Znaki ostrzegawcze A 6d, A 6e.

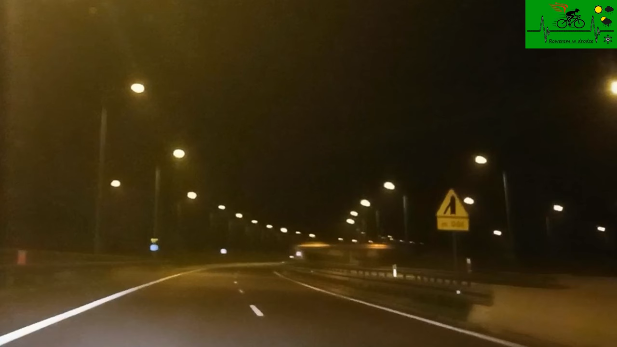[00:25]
której wlot występuje po stronie lewej. Gruba linia na znakach oznacza drogę z pierwszeństwem.